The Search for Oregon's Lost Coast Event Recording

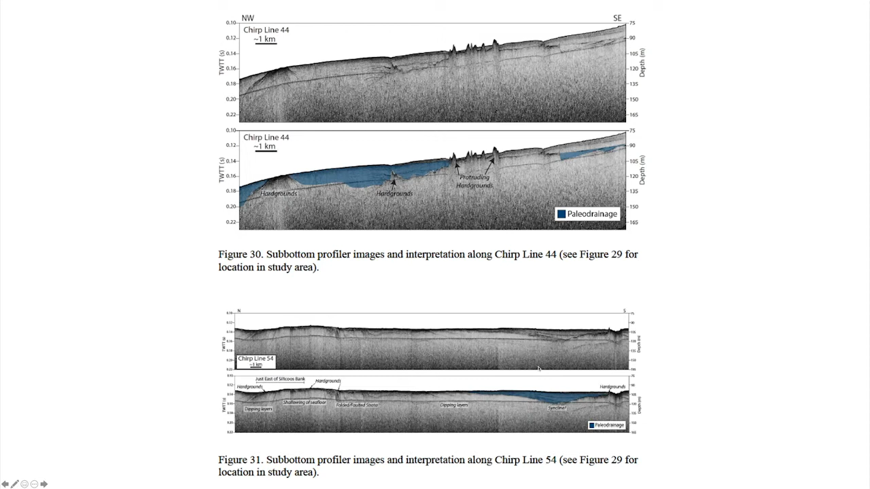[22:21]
And basically, it shows us where the river had swung over, cut into the continental shelf, and left behind a whole bunch of layered deposits. So these are the kinds of things we were looking for, because they show us that there's an ancient landscape that relates to time before sea level came up. And that's really critical for us.
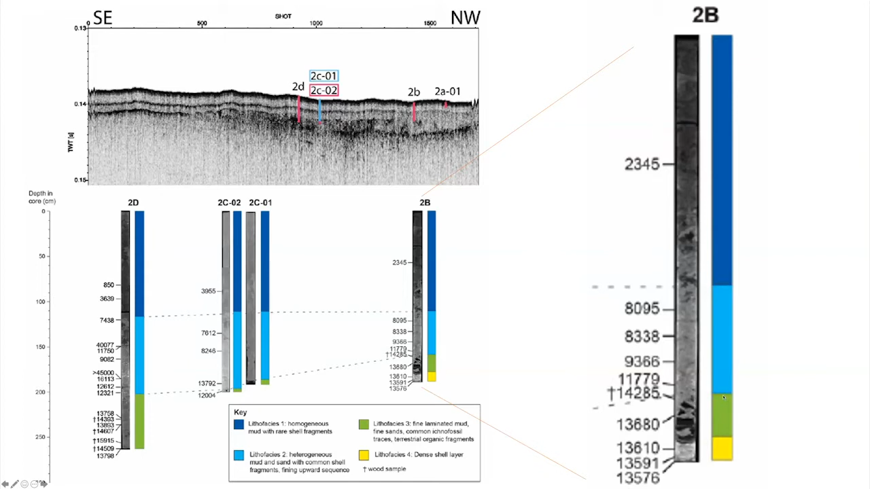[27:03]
Then as sea level came up, it introduced some fossil wood and then the dates just get younger from there. So this allows us to predict where sea level, we had our model that predicted where sea level should be. And I, as I mentioned before, it's about 13,000 years. We said that area would have been exposed and that's about right here, but let's zoom in on this to see why this is a big deal. So if we zoom in, on the left-hand side is a photograph showing you what the core looks like.